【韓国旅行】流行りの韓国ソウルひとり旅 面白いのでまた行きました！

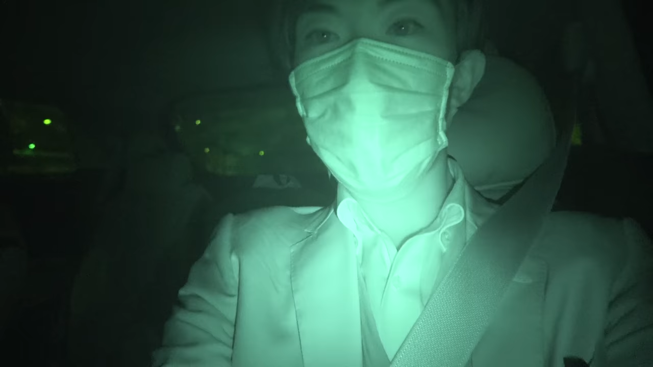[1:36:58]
といっても運転中ですからねどうしても暗くなってしまうんですけれどもちょっと赤外線機能なんかが一応ついているので試してみました
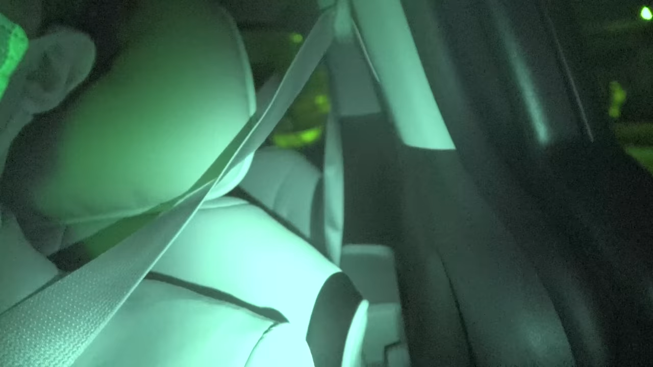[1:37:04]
これで快適ですごく広々しているのが分かるかな分からないと思いましたので後でまた撮影させてもらったんですがこういう感じのいい感じのSU
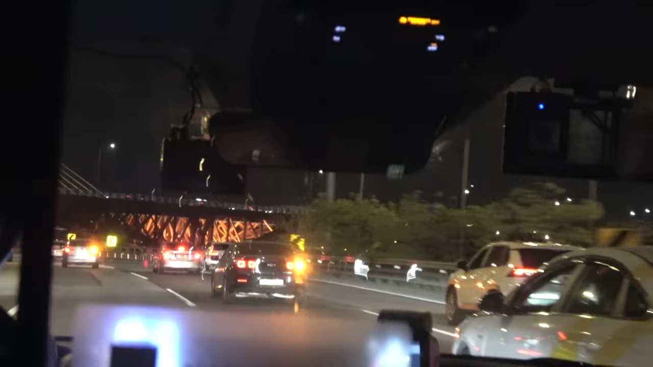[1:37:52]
間違えて自転車専用道路に入ってしまってうわこれは大変だみたいなことがあってものすごく注意してバックしていったということもあったんですがまあちょっとそういうものすごいハプニングはありましたが基本的には車間距離も大きく取って安全運転をしてくれたというのが印象的でしたそれもこのタクシー会社の売りみたいです
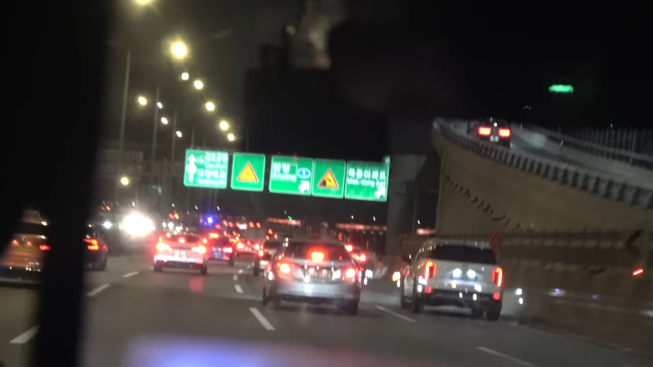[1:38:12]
また韓国のタクシーはちょっと前ぐらいまでぼったくりでなんかメーターを不正に操作してみたいな人も中にはいたらしいということなんですがまあこの会社で利用する限りそういう不正に遭遇する
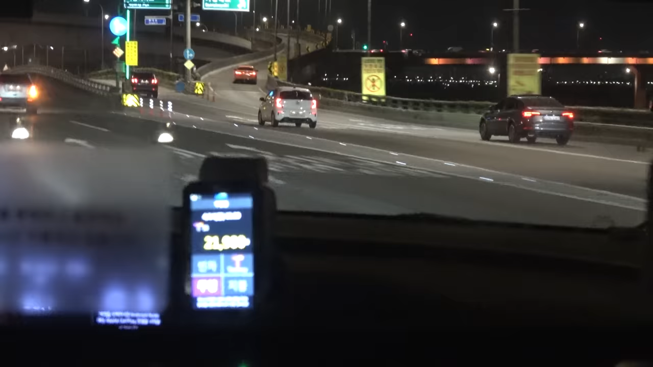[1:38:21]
こともないでしょうしまた
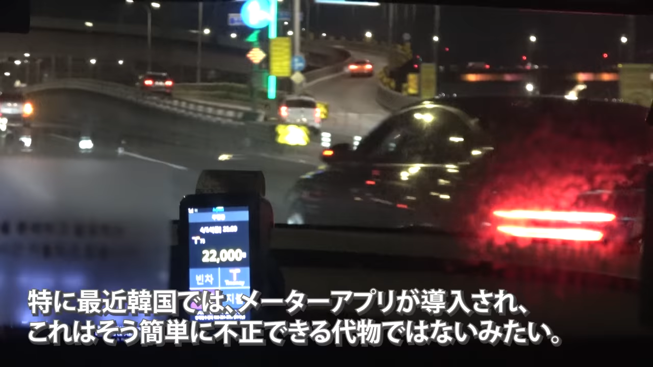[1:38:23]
特に最近韓国ではこのタクシーメーターアプリというのが導入されたそうでこれはそう簡単に不正できる代物ではないみたいですだからこれを運転手さんがちゃんと使っている限りぼったくられる心配はないしまあそもそもぼったくろうとしている運転手さんも多分そんな悪質な人がほとんどいないんじゃないかなというような印象でしたタイとかはね
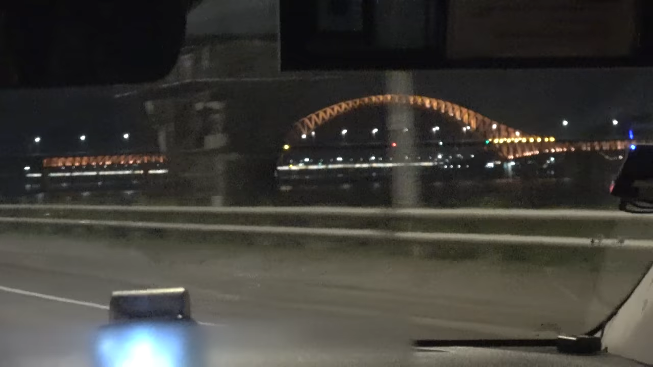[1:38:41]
多かったんですけどねさて右手前方に赤
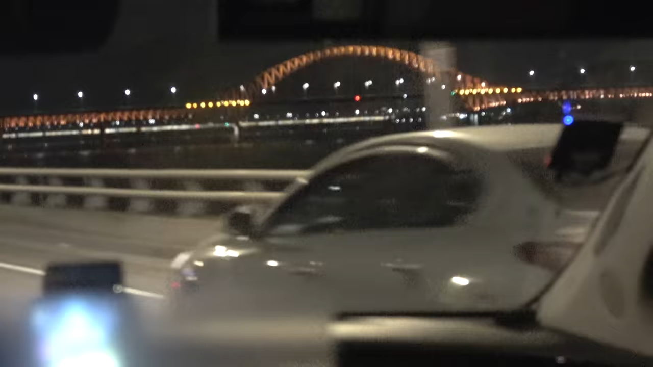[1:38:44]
くライトアップされた橋がありますがあれは一度行きのリムジンバスに乗って通過した橋ですそしてこの辺まで行きますともう完全にソウル市外
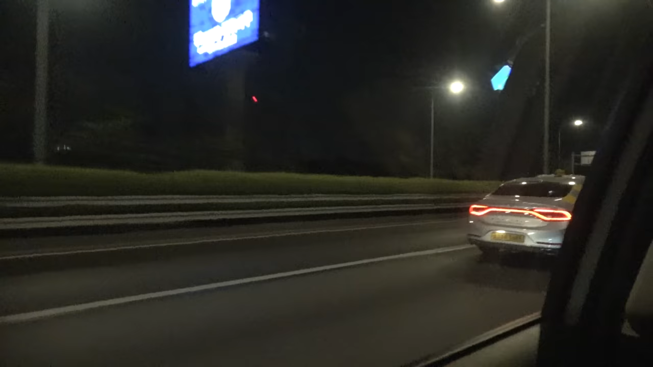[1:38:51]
に出てきたのかなというところになると思いますあとは空港まで高速郊外の道を一歩道でしょうかここで結構暖かい思いで多く通ることができたので紹介したいと思います